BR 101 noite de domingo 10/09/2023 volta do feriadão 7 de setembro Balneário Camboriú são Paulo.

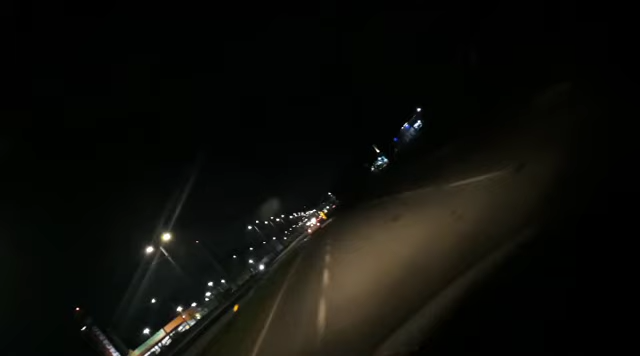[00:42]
Olha aí ó, pode entrar ali só pra lá ver Essa é a 101, ó Domingo, 10 de setembro de 2023 Isso aqui é 101,